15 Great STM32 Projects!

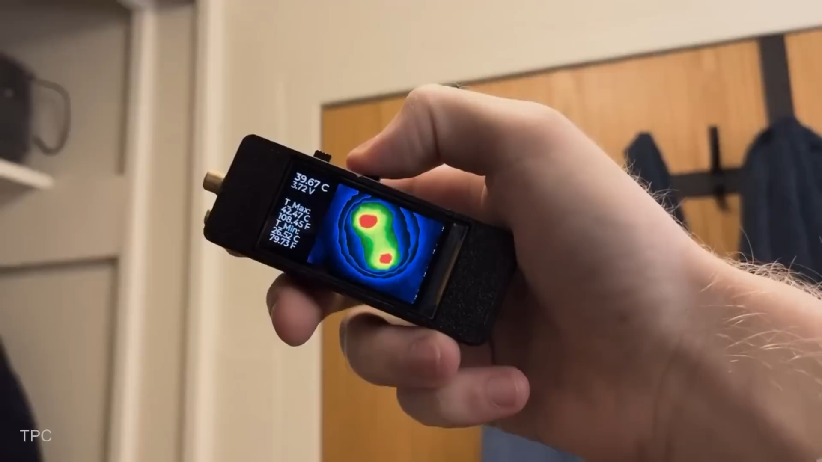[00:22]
On screen: spot 39.67°C
Powered by an STM32F4 microcontroller and the MLX90640 thermal sensor,
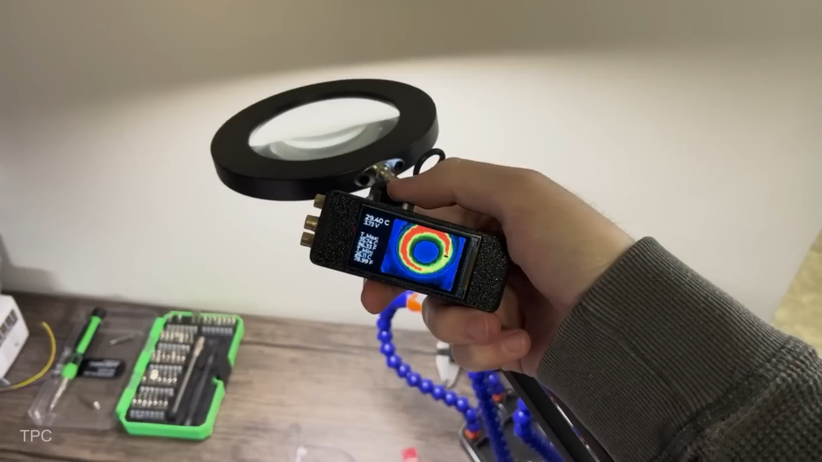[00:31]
this device delivers accurate temperature readings down to 0.2 degrees Celsius.
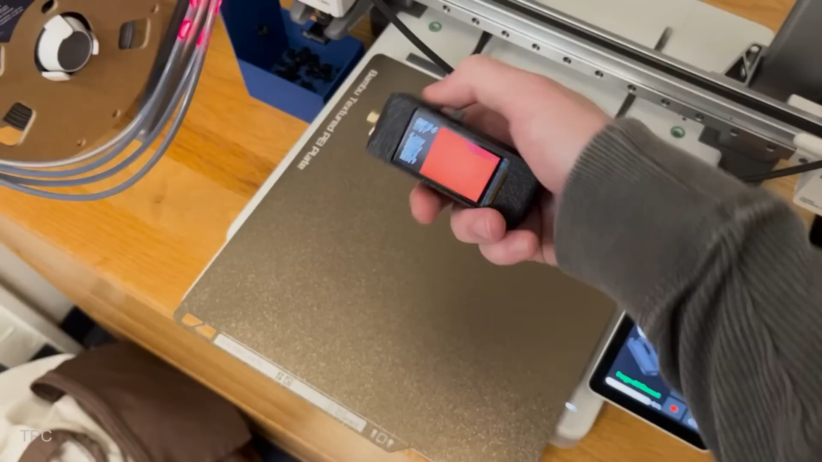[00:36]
A unique aim assist system with three laser dots helps pinpoint the exact spot you're measuring. The small screen displays live thermal images along with maximum, minimum, and center point temperature readings.
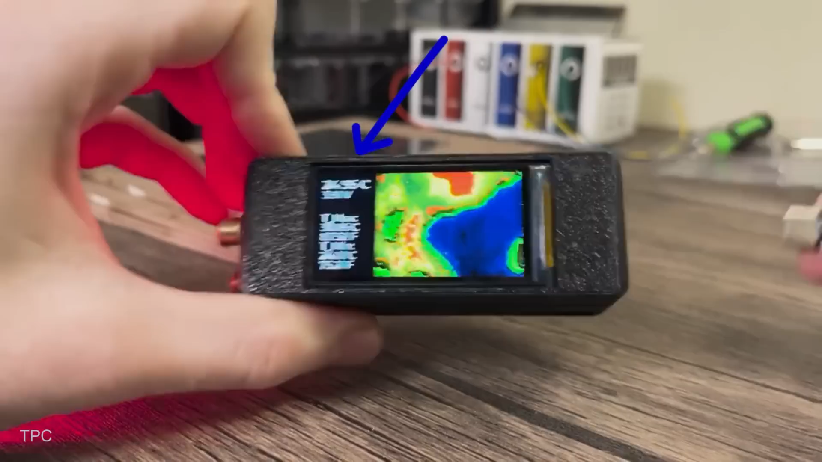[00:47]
Plus, with the ability to freeze the display, you can easily analyze temperature readings without rushing.